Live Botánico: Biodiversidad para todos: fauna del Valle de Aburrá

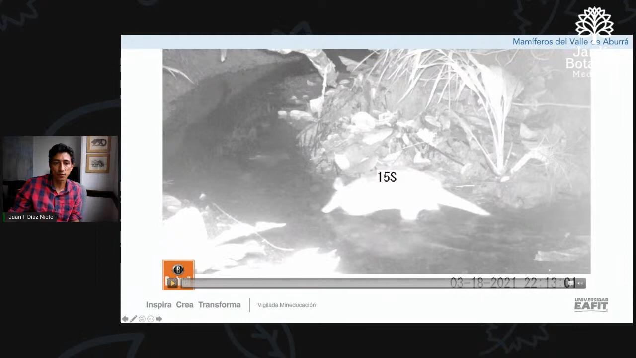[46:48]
noche por ejemplo y acá se logra observar por ejemplo muy bien este animal